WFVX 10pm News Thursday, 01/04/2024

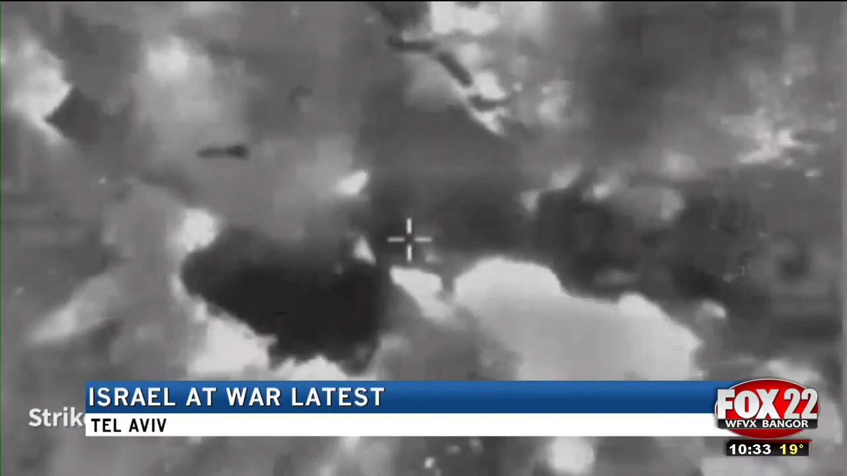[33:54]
Israel's ground troops are advancing deeper into southern and central Gaza as the country's air force conducts new strikes against Hamas positions.